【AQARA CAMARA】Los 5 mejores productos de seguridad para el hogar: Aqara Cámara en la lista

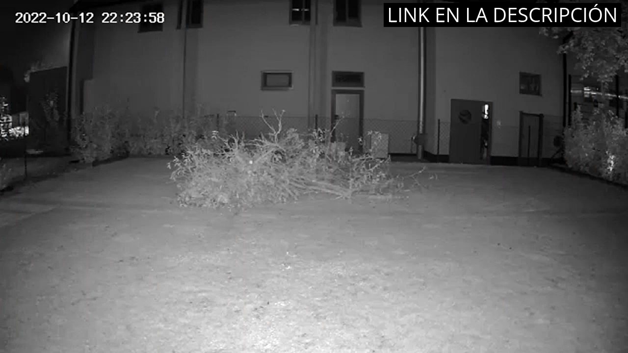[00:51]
Tiene una excelente calidad de imagen y su visión nocturna en color es impresionante.